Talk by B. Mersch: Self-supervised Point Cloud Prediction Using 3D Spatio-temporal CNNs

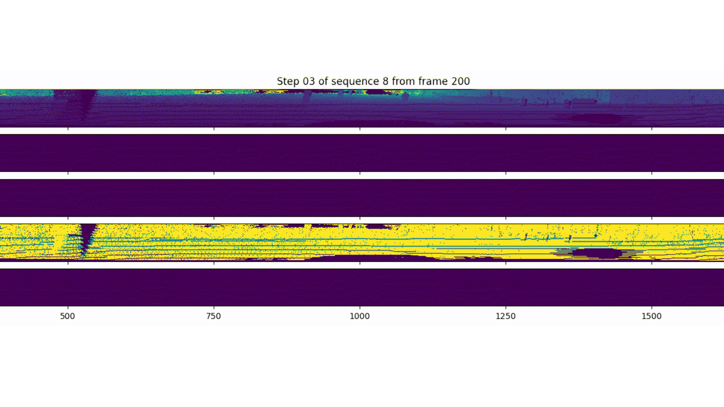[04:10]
truth valid point mask as well as our predicted mask. You will first see five received past frames frames and then our five predicted frames. The LIDAR frequency is 10 Hz. In this example, the car is driving straight with the bicycle in front.